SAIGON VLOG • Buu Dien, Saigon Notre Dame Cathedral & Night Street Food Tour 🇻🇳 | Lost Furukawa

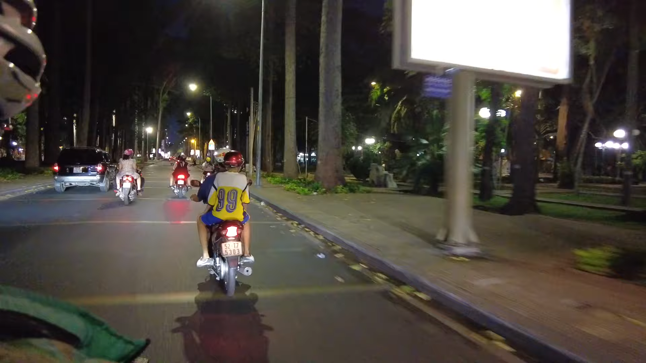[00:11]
So bago pala tayo mag picture taking guys, papakita ko muna sa inyo itong neighborhood ng Notre Dame nila at saka ng Bo Dien.